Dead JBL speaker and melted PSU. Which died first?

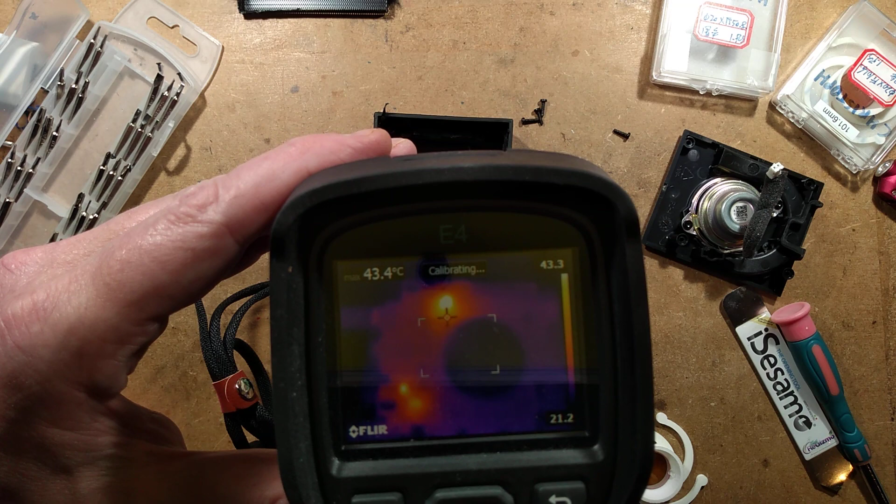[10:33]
First thing I'm spotting is I'm seeing a hot spot there. And I'm seeing a couple of hot spots here. Now, this isn't something I wouldn't expect because
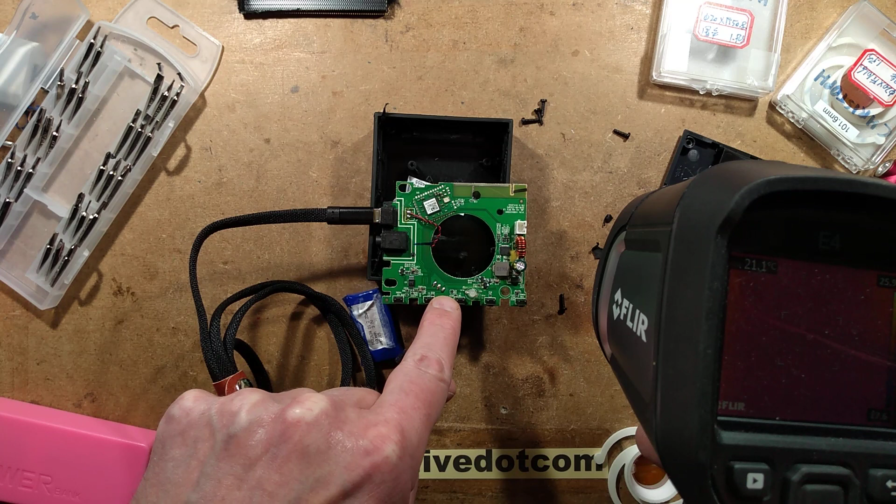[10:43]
this looks like the battery charge circuitry because it's in the vicinity of the battery. Could be wrong. That is... What is that temperature? It's showing at around 66 degrees.
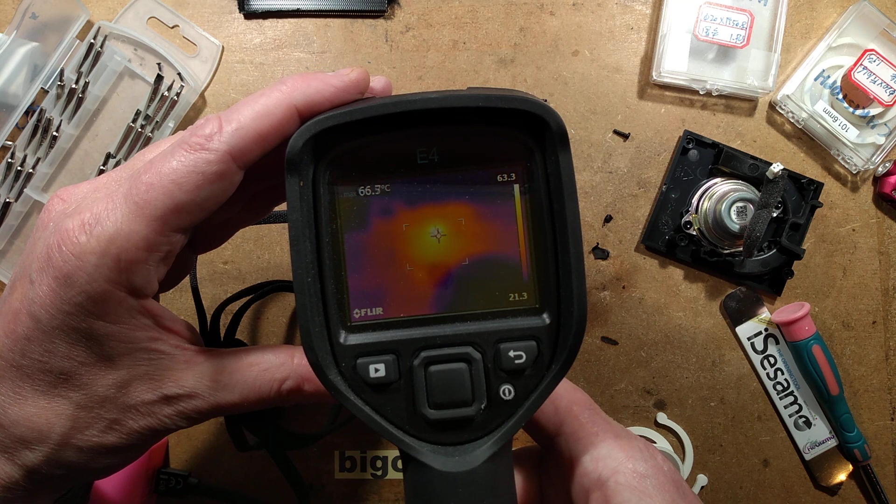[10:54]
On screen: spot 66.3°C
So let's get in closer and stick a lens in here, one of Christophe's lenses, which should give us greater detail.
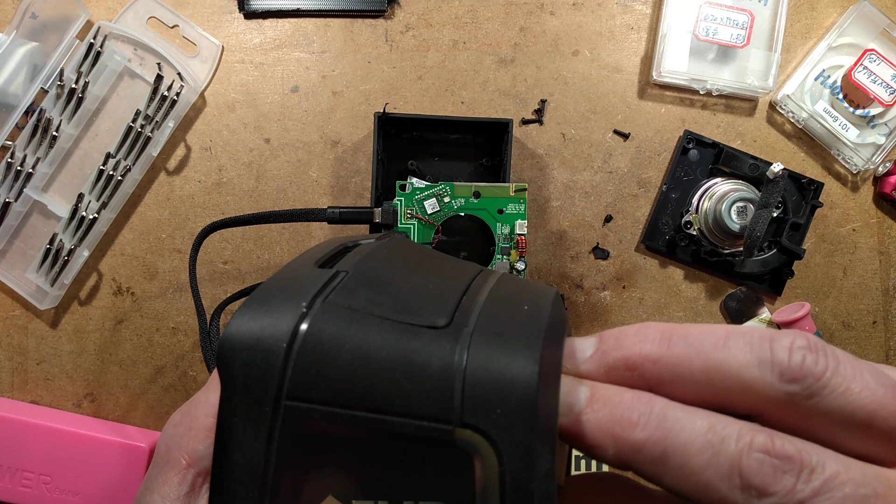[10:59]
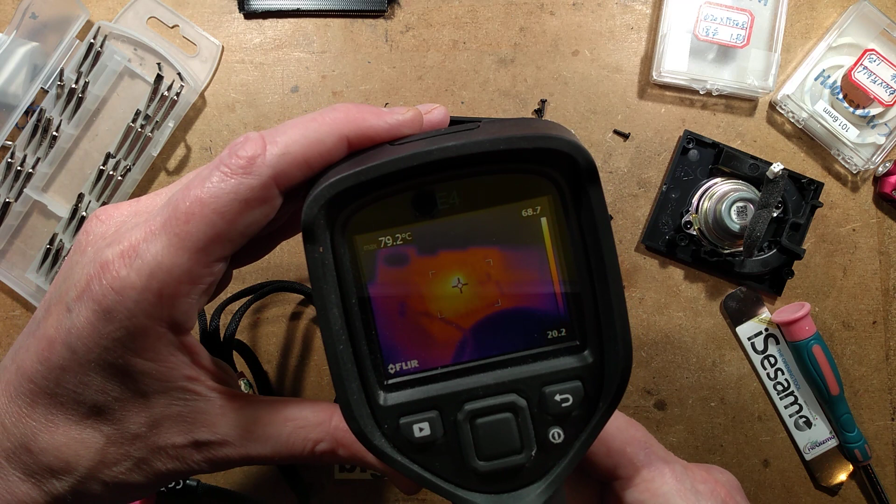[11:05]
And if I do that, in the Bluetooth chip, I don't know if you can actually see that there. The receiver chip, the main chip in it, let's just try and focus down onto that.
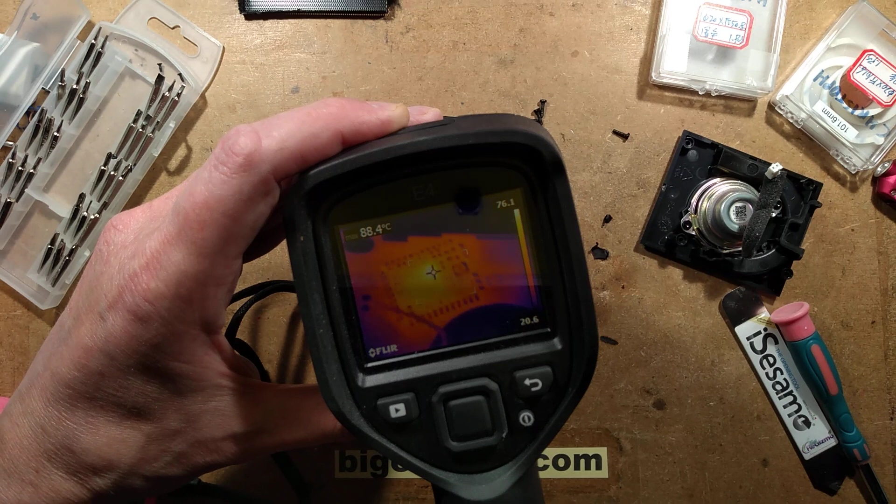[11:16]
On screen: spot 88.4°C
The main chip in it has got a very hot spot in one corner of about 88 degrees Celsius, which is way too hot for that.
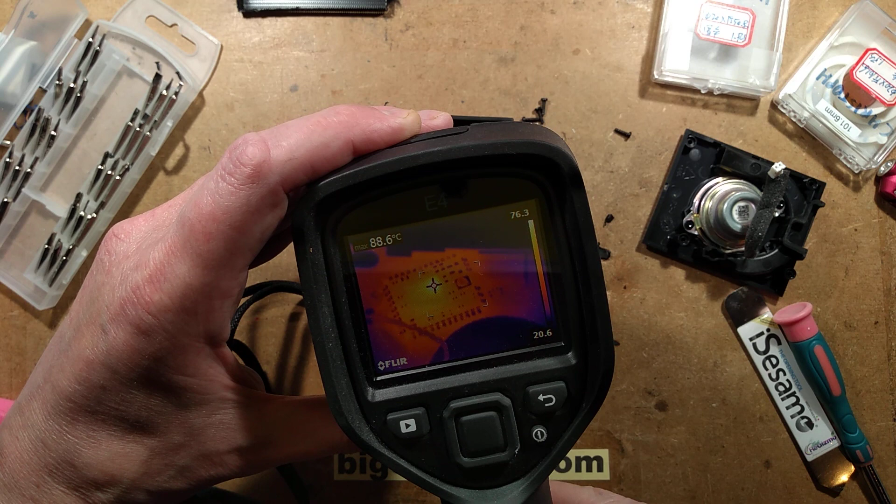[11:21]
On screen: max 88.6°C
So my guess is that the
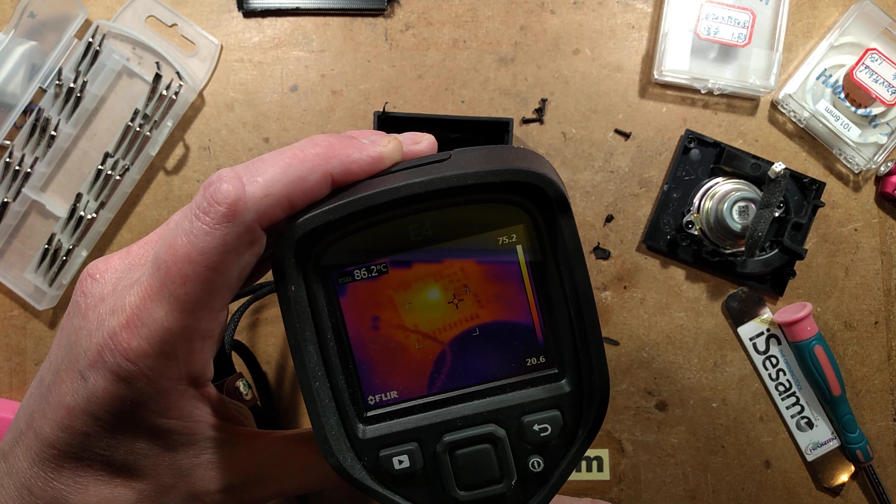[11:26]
On screen: max 86.2°C
unit is pulling down the power supply. This is what's sinking on the current here, right in this little chip here.